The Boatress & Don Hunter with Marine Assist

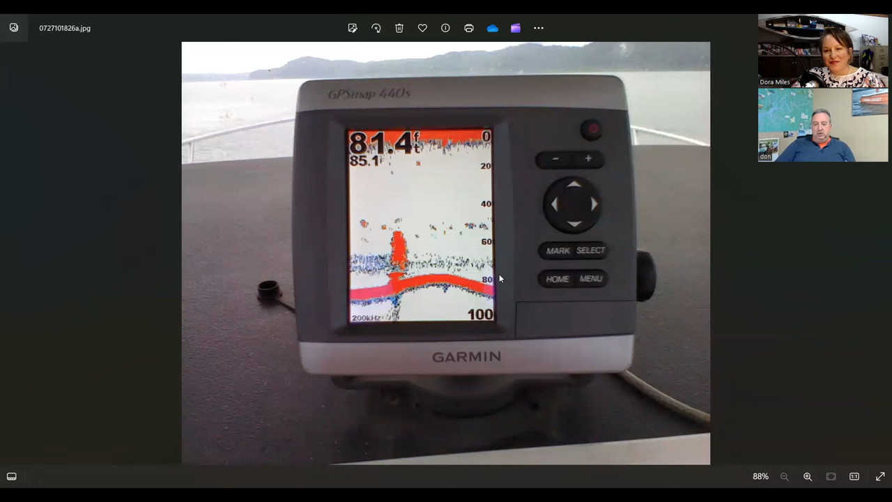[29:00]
So I was able to find it on the graph and we marked it. I put a diver down on it. We brought it up with an airbag and then we towed it to shore to raise it the rest of the way. So that's the boat. That's it after it came up.